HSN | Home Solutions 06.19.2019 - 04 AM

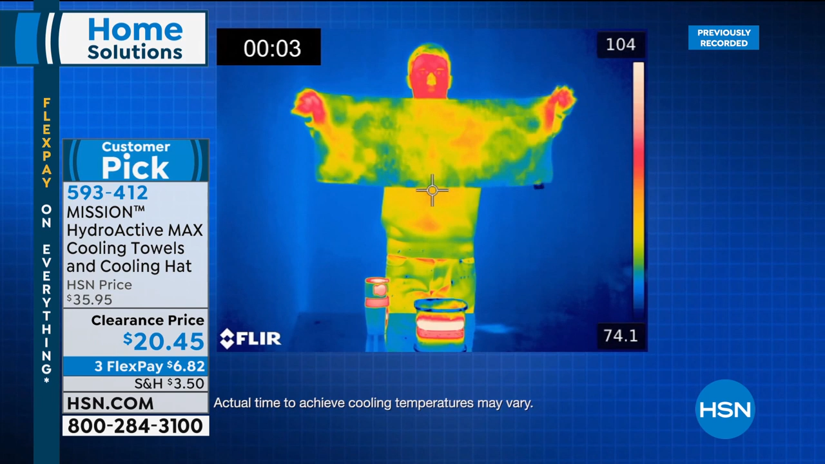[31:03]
What we're showing you is how cold the towel is turning right before your eyes. By the way, look at his face. That's right. It's 100-plus degrees on the face. But look at the blue and the green in the towel.